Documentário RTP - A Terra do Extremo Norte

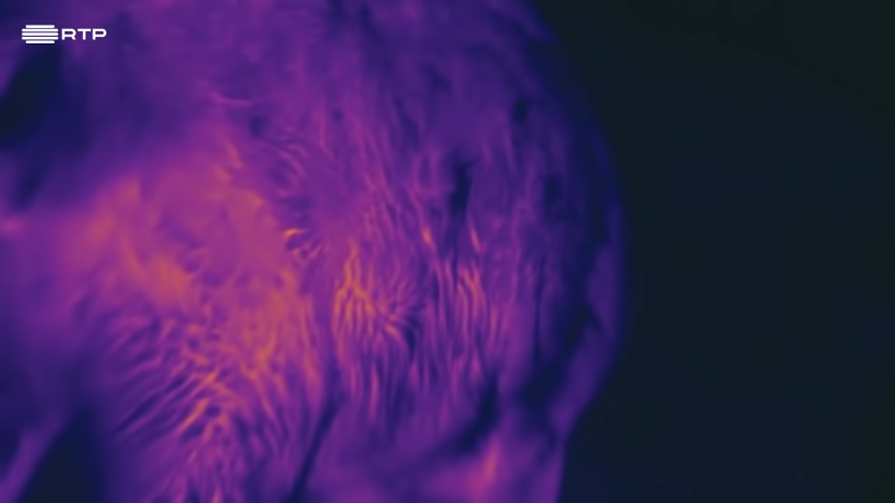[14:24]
Imagens térmicas mostram que pouco calor escapa através da sua pelagem.
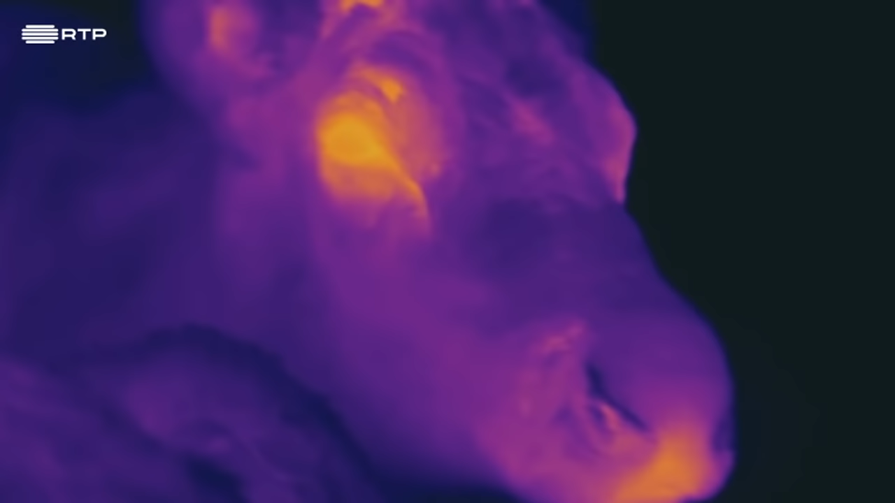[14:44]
E é uma zona muito bem irrigada. Pelas imagens térmicas, parece mesmo Rudolf, a rena do nariz vermelho.
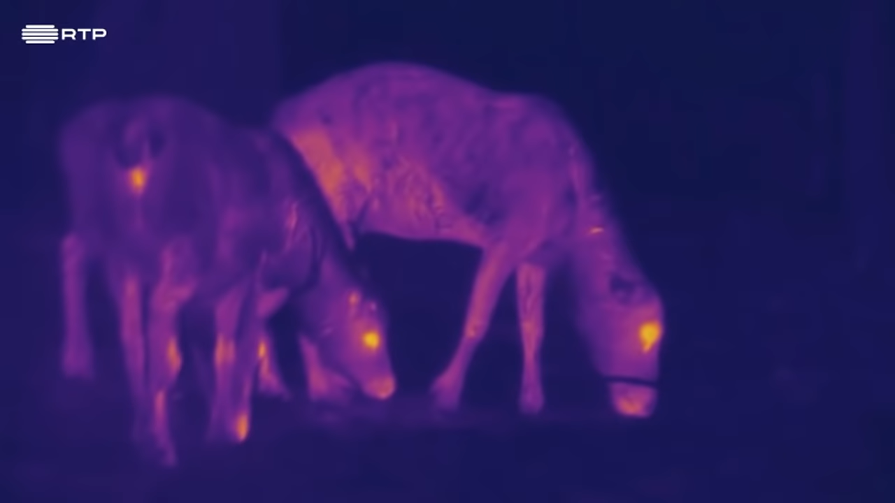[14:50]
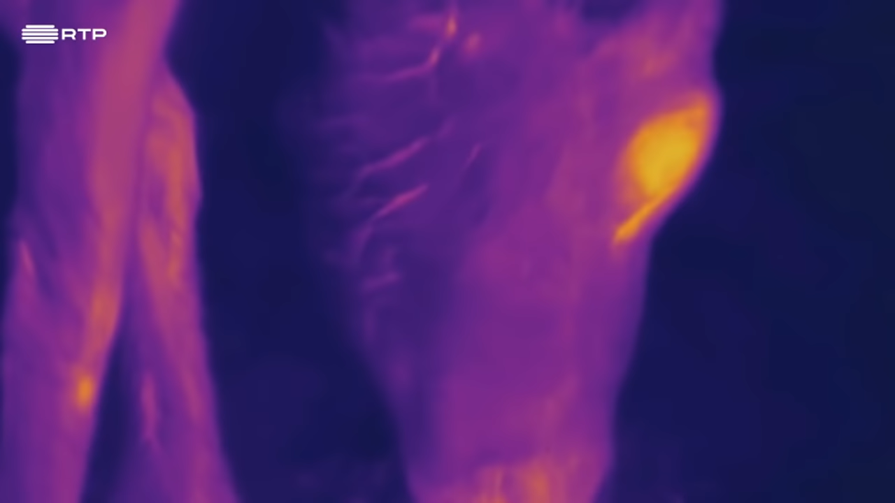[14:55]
Em contraste, a temperatura dos membros é baixa.
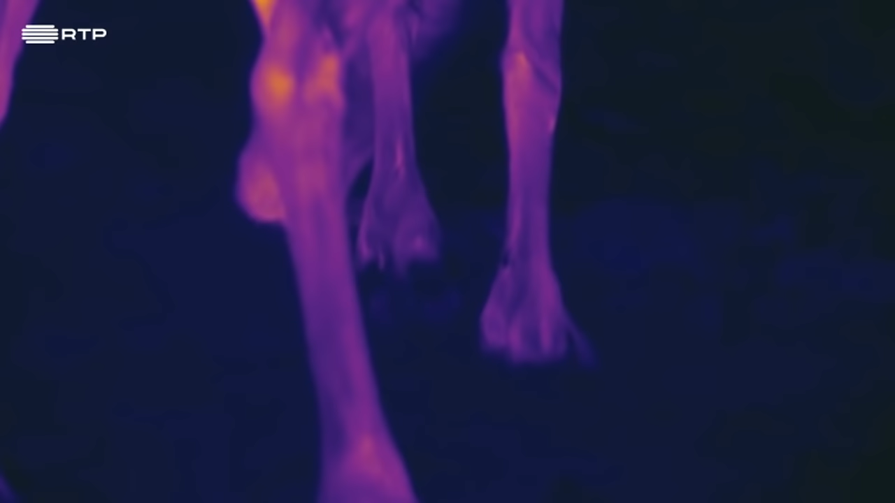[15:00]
O sangue vindo do interior do corpo transmite o calor ao sangue frio que vem do exterior.
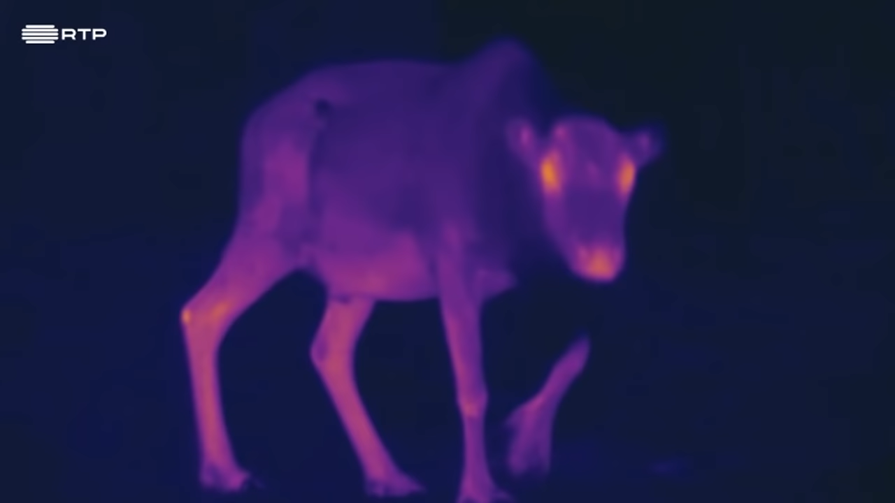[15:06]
Esta circulação permite a troca de calor